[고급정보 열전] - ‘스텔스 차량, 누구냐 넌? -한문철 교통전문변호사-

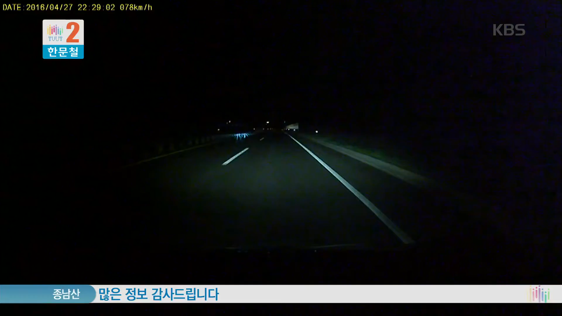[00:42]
잘 가고 있습니다. 잘 가고 있는데 아무것도 없죠. 네 가로등도. 어 저기 뭐야. 아이고야. 정말 아무것도 안 보였어요. 자 이번에 고속도로입니다. 고속도로. 어 저 뭐야 저 뭐야. 안 보이죠. 미등을 안 켜는 거 안 보이는 겁니다. 자 이번에 저 앞에 어떤 차가 왔다 갔다 할 거예요. 휘청휘청 할 겁니다. 휘청휘청 하죠. 휘청휘청. 저러다 사고로 이어지는데요. 아 어떡해. 저 사고는 어떻게 일어나는 사고냐면은 앞에 휘청휘청하는 차 저 고속도로예요.